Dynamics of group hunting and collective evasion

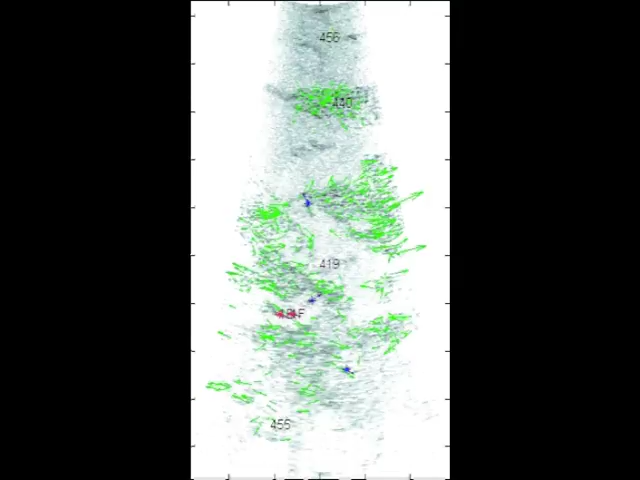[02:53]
Since there are less predators, and they are more visible, we track them manually and we estimate their velocities from the spline trajectories.